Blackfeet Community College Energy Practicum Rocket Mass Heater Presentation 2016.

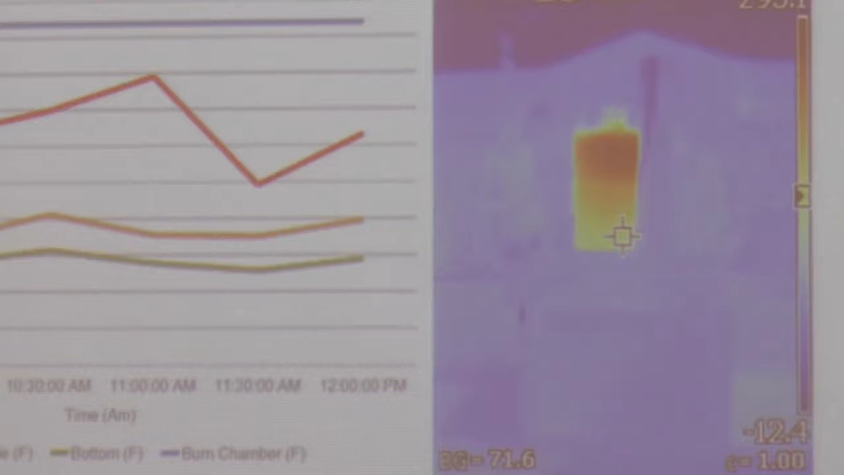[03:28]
but right from the get-go the burn chamber we couldn't even read it so we put it at the medius max which was about 500 degrees the green line is the bottom of the barrel and that was surprisingly the coolest you're not afraid
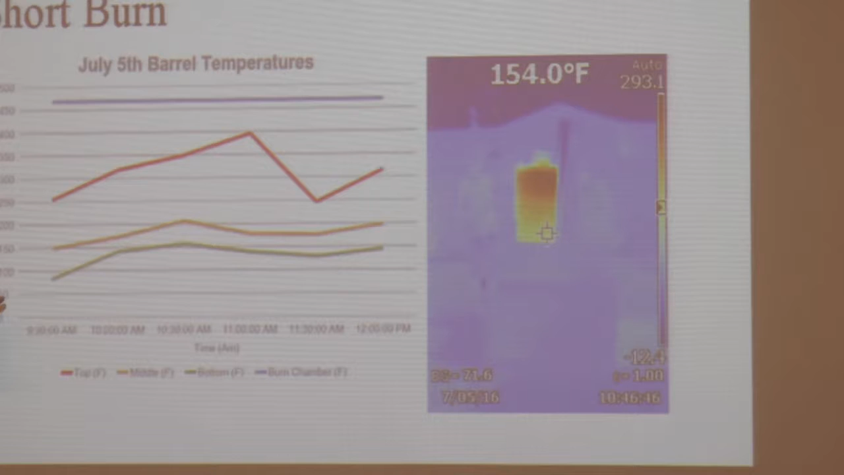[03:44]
On screen: spot 154.0°F
of with the burn chamber the long